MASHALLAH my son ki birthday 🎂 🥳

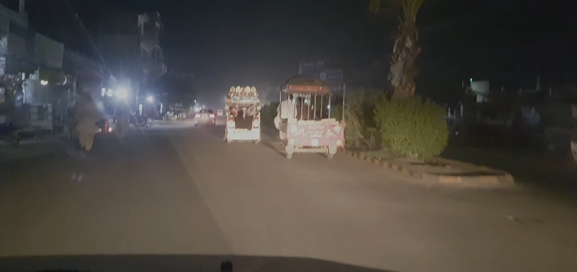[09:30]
रोड पर जा रहे हैं अल्लाह वाला चौक से पीछे हैं और काफ़ी बिजी है ट्रैफिक काफ़ी जा रही है
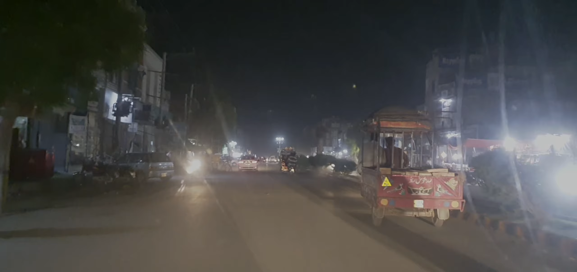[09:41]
रक्शे वाले बाइकों वाले इस टाइम निकलते हैं तो अब ऑटिंग के लिए काफ़ी लोग घूमते हैं और इस वक्त हम लोग
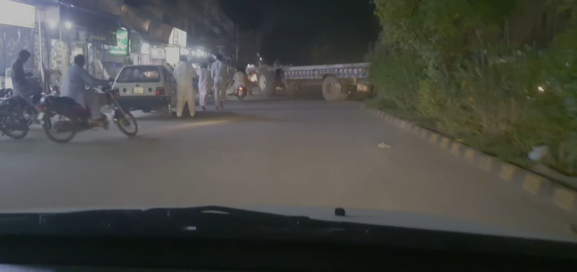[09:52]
स्लो जाना पड़ रहा है हमें क्योंकि आगे अगर अल्लाह वाला चौक आ चुका है ट्राली जा रही है ये भी काफ़ी डिस्टर्ब करेगी
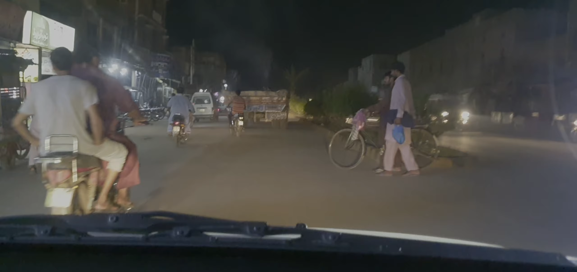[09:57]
इसको अल्लाह वाला चौक बोलते हैं पीर मल का जो मेन है ये मेन
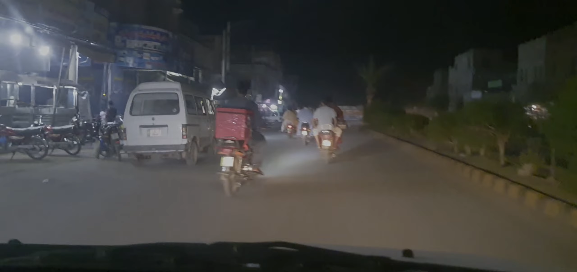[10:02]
रोड है पीर मल का जो एक सिरे से दूसरे सिरे तक जाता है जो मेन फैसलाबाद से मुल्तान आप जा रहे हो तो ये वो मेन रोड है ये सही ना। तो अभी हम लोग घर की तरफ वापस जा रहे हैं तो इंशाल्लाह यहाँ से 5-6 मिनट लगेंगे हमें तो चलते हैं अभी।
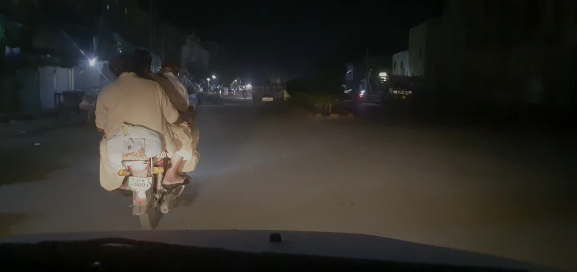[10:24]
जी वो अल्लाह वाला चौक है सदर बाज़ार, इसमें रात को रेडियो वाले काफ़ी आते हैं, मुख्तलिफ किस्म की यानी कि दूध की बोतलें होगी, कुल्फी होगी और काफ़ी इस तरह की चीज़ें होती हैं। फिर जो लड़के होते हैं बाइकों पे आते हैं तो वो खाते पीते इस वजह से।